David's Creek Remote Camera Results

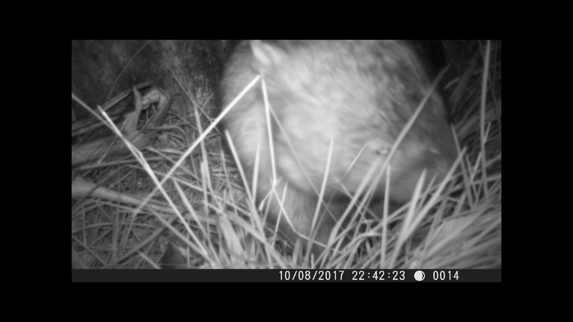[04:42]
I only captured a wombat. And he wandered down and stood basically in front of the camera for a good while actually. Several four or five thirty second videos. Unfortunately he also decided, he or she decided they were going to knock the camera. As they passed through and the camera ended up pointing down towards the ground.